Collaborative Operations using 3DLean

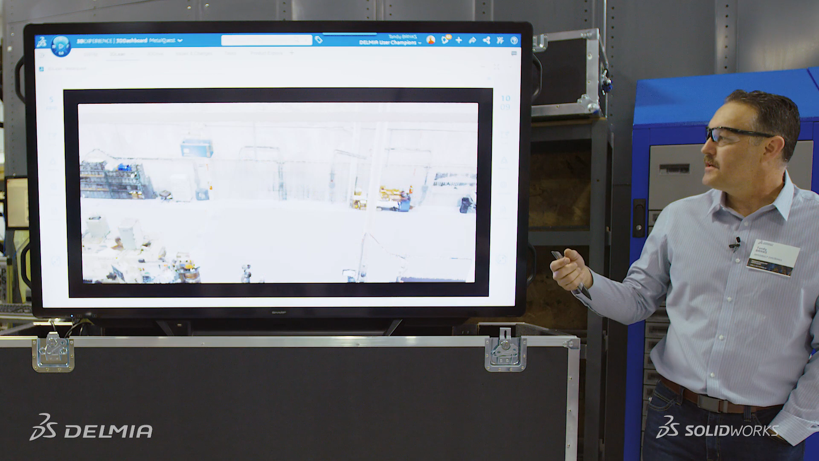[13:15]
The great 3D scan that we were able to capture here, utilizing our factory flow, reimagining the space that we're going through, and being able to share this with any stakeholder.